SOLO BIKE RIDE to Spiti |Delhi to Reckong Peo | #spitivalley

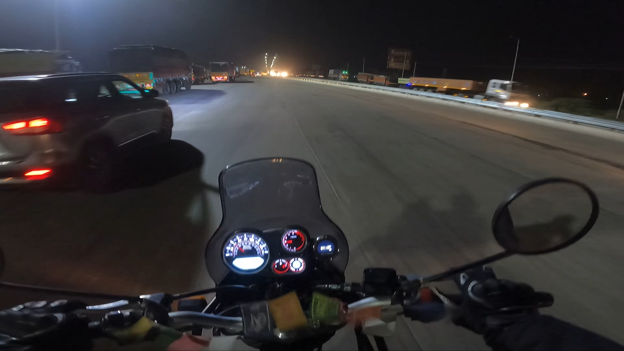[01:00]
टोल प्लाजा क्रॉस, सोनीपत क्रॉस, नेक्स्ट पानीपत, अराउंड 40 किलोमीटर्स। वैसे ये रोड ना काफ़ी नॉस्टैल्जिक रोड है, अपने जितनी भी अच्छी अच्छी राइड हमने की है।
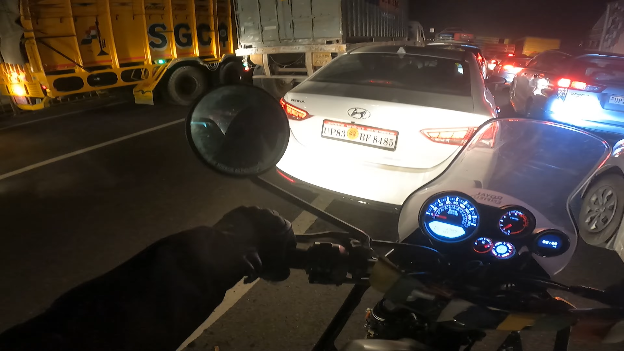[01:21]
यार आप लोग जाम देखो यार, क्या लग रखा है, ये नहीं पहुंचने देंगे आज पानीपत भी।